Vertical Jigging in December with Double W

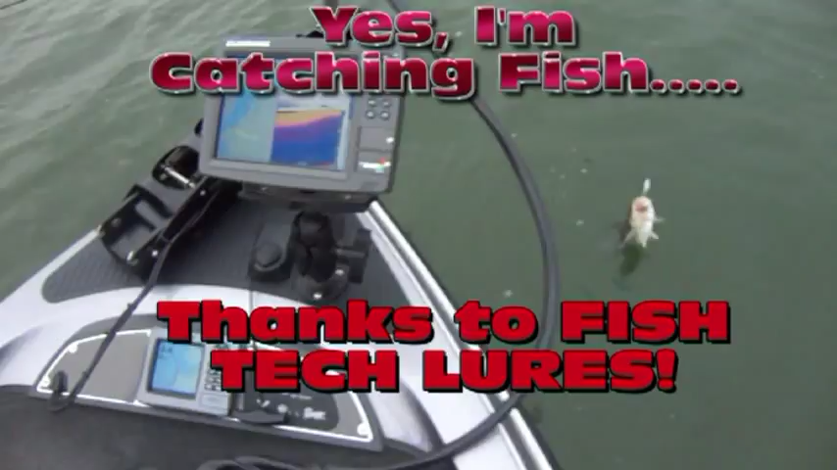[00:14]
Look at that, 28 feet down. That's what we're looking at right there. Are you catching fish again?